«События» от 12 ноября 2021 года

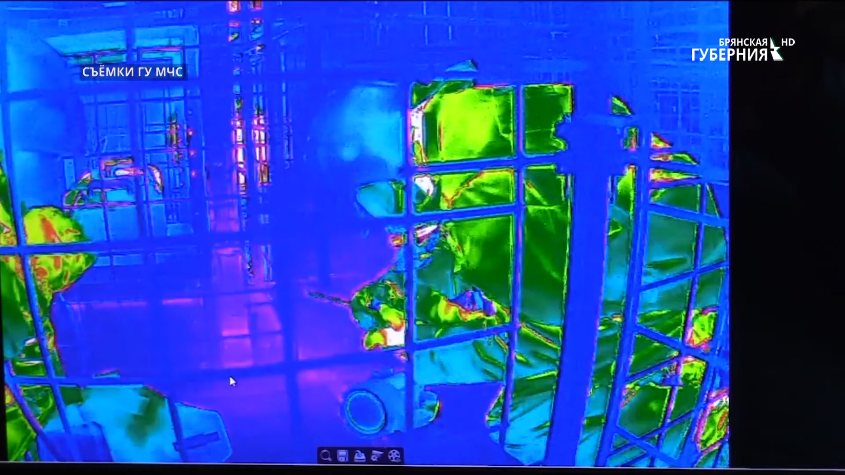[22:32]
Кроме того, для шумового сопровождения тренировки используются звуки, имитирующие обрушение конструкций, крики пострадавших. Так отрабатываются действия в непригодной для дыхания среде.